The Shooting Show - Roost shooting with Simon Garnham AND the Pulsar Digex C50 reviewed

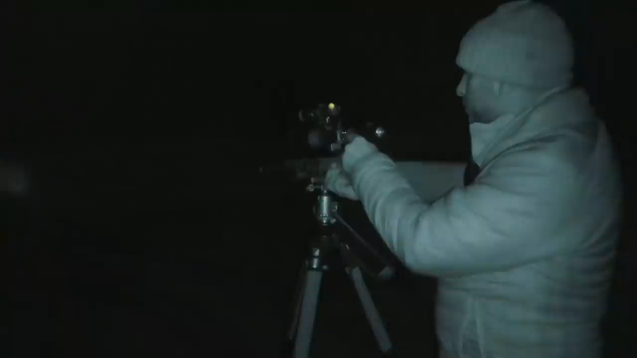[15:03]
It'll last you a standard foxing or rabbiting session, and you've always got those internal batteries which you can drop in there as an extra backup. So as you can see by the footage, I'm actually using an aftermarket infrared illuminator.
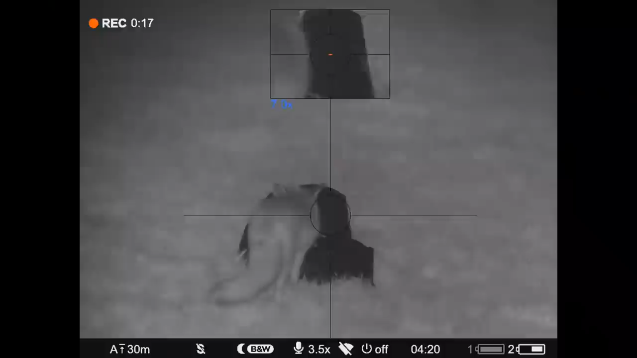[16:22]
So in the field, I've been very impressed with this scope. It's very much like the standard day scope,
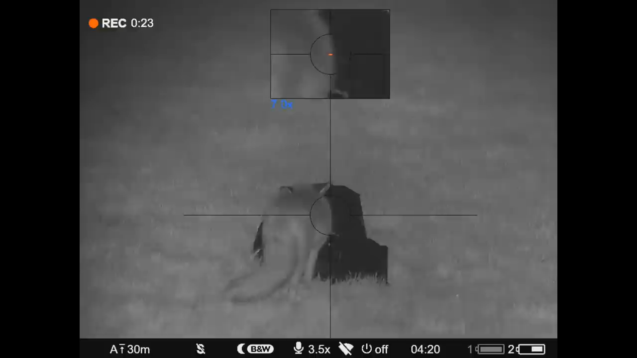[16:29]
in as much as it, you've got the front focus there, and as I've said, you've got all the basic function controls on the eyepiece there.